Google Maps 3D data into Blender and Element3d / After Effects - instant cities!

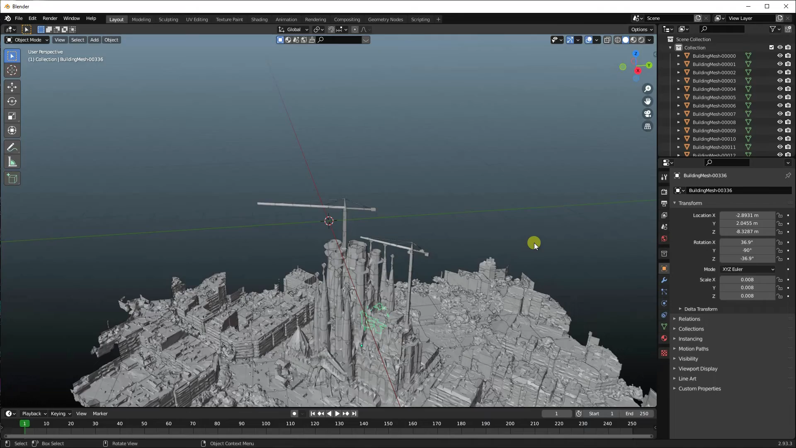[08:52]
so here we are now if you want to move this around best thing is hold down the shift key and click your mouse wheel to move it up so you can have a look you can use your mouse wheel to scroll in now it's completely untextured but that's just the viewport mode so if you look up here
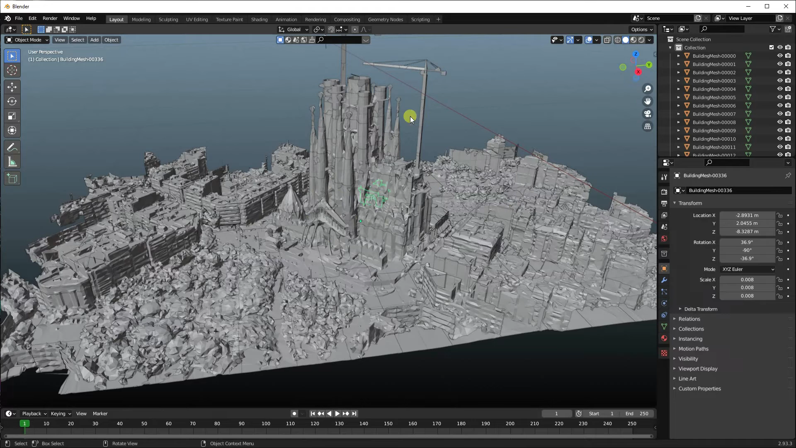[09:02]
you can put the viewport shading on and then once you click that
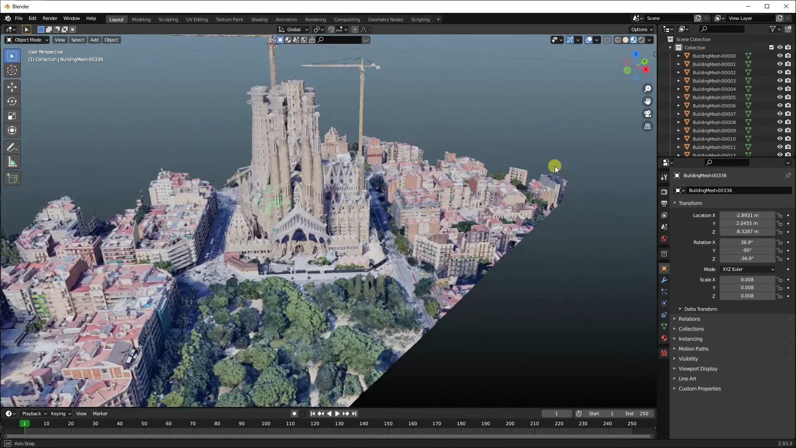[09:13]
it'll load all the textures on and you can see there indeed is la sagrada in all its glory and if you're into blender obviously you can add on lights like a sun
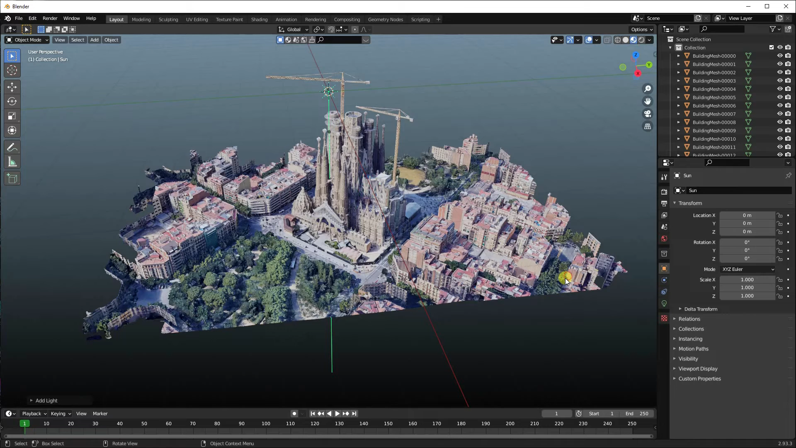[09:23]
and then check in the actual shaded view here
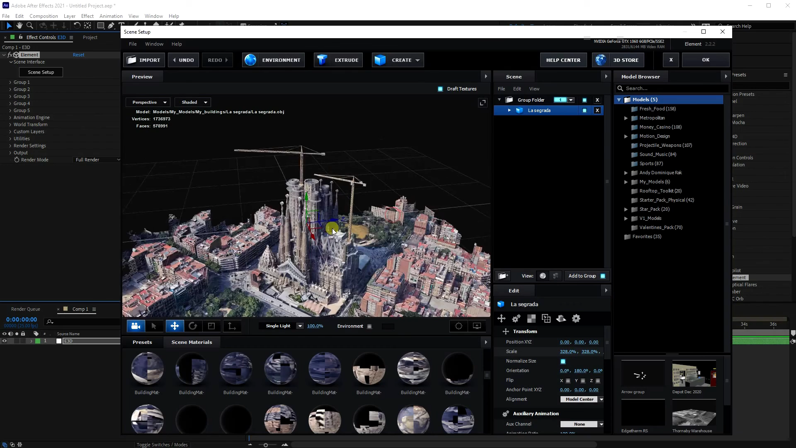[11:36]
but as you can see already that's come in perfectly into After Effects and we go OK
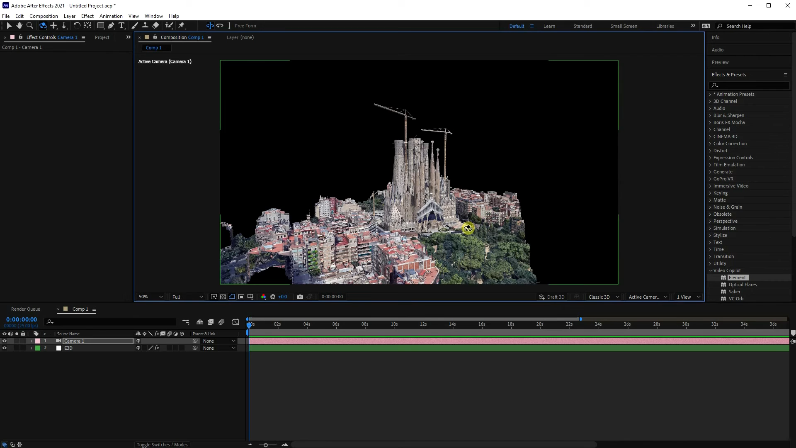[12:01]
and you can see there or we can zoom